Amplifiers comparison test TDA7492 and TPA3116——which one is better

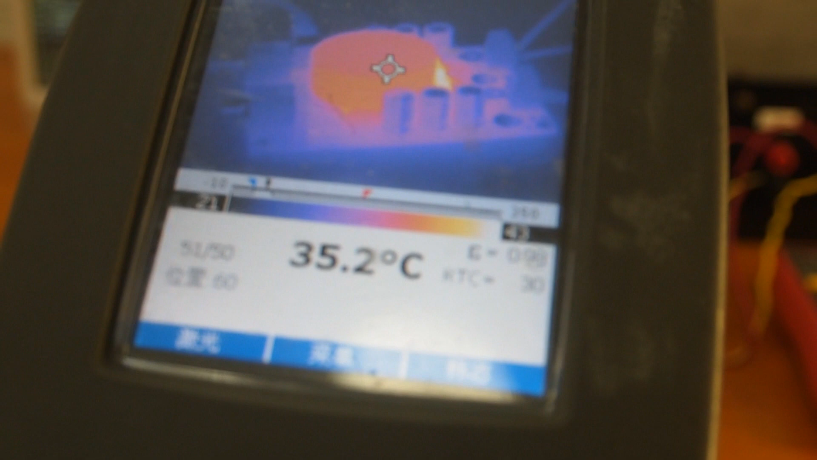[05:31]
On screen: spot 35.2°C
As you can see, the temperature of this board is about 36 degrees centigrade. So, although the heat sink design helps to avoid overheating the board, cooling fan design ensures better heat dispensation.